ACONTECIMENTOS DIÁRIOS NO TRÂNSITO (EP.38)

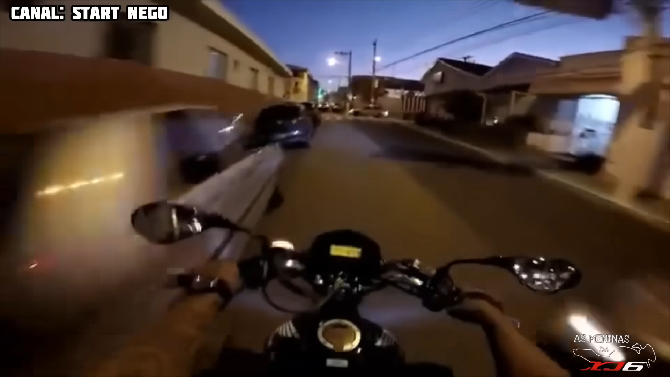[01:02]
Um espacinho, pai. Aqui é o terror também. Vamos ver o jeitão que tá aqui. Já buzinar, pai? Vou de norte a sul.
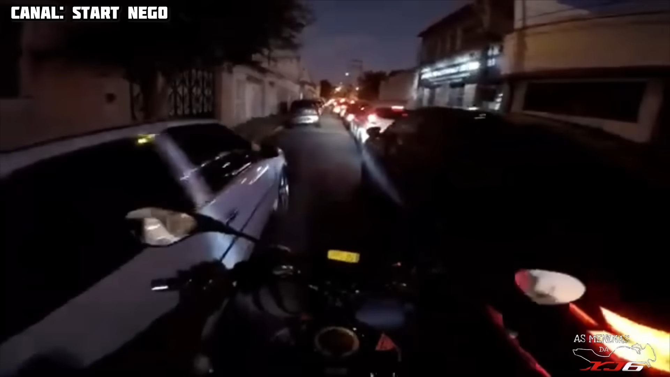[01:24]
Acho que o retrovisor bateu no retrovisor do mano, hein?